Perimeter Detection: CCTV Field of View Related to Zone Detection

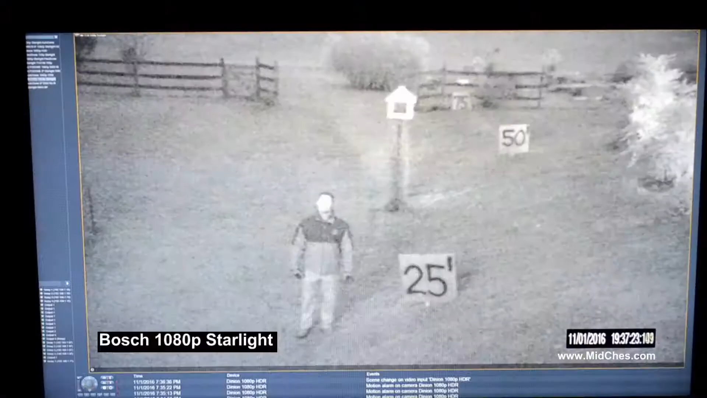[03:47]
So now when we apply Dory to this situation, we are interested in what this camera can see with regard to detection, observation,
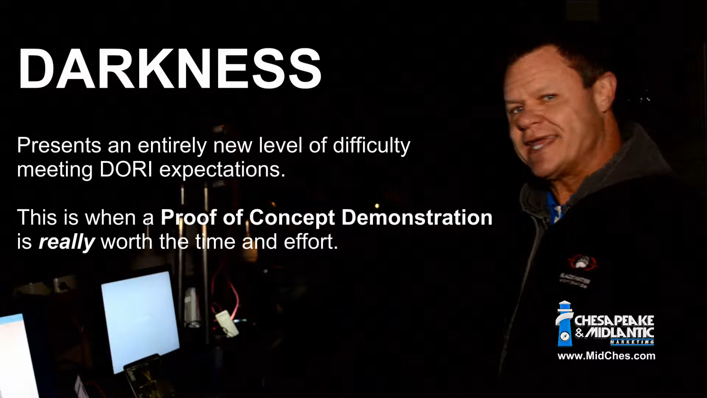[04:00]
recognition, and identification in this very low light environment at our distances that we have measured here.
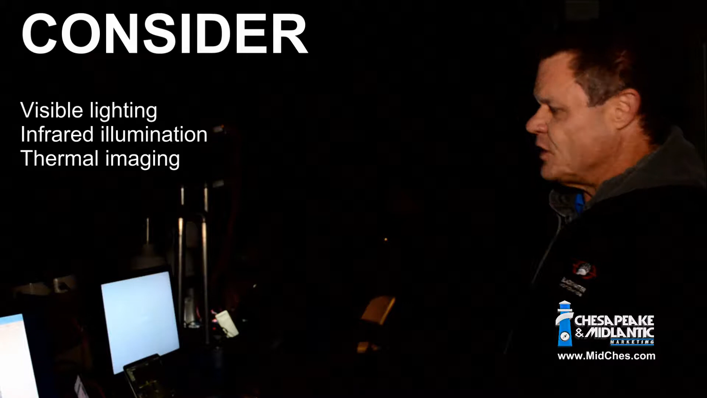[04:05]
So we do have some very low light performing cameras, but again, low light.
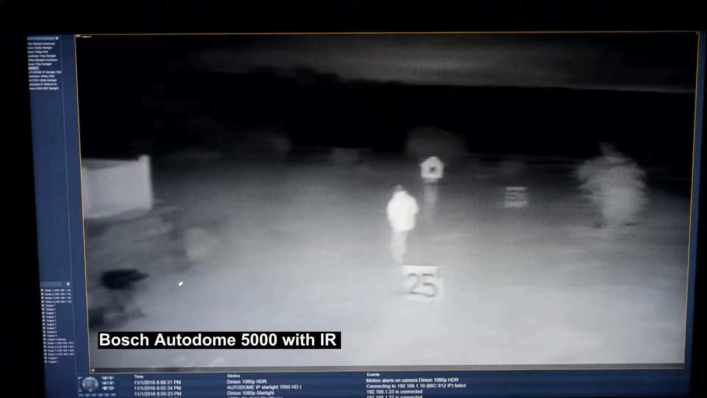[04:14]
We will use our infrared illumination to provide light onto the scene and still see how we can accomplish what level of that Dory classification.
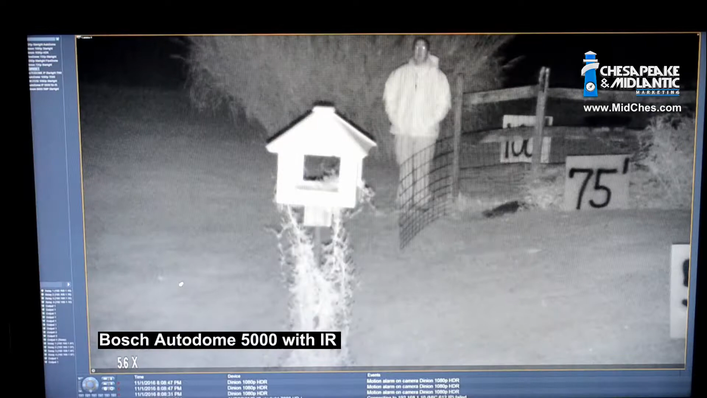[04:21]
This has really enabled us to determine what camera performance is required to meet which application.
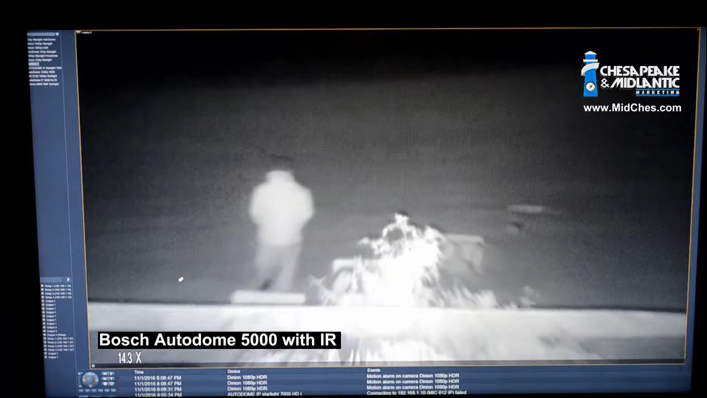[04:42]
So we'll continue along with the testing here. We're going to start doing some infrared illumination in our scene to see how that affects the very, very low light scene as well. So we're moving along nicely.